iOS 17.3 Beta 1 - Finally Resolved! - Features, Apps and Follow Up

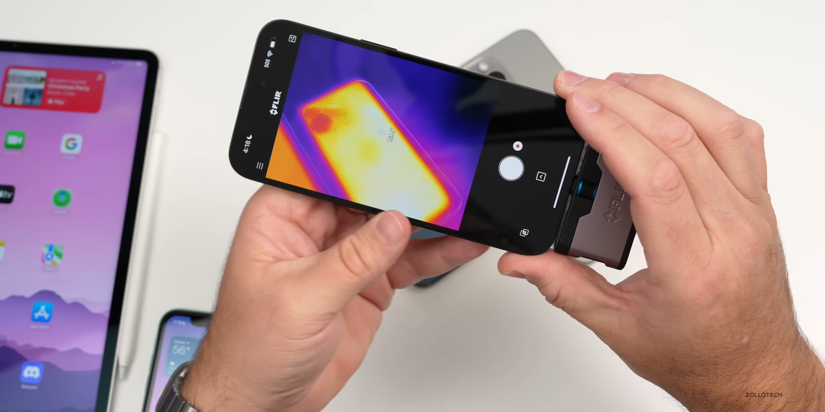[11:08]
on 17.3 beta one it's a little bit cooler as i haven't been holding on to it but again around 81 degrees and on 17.2.1 we have about 29 degrees celsius and on 17.3 we have about 27.5 degrees celsius so overall they're staying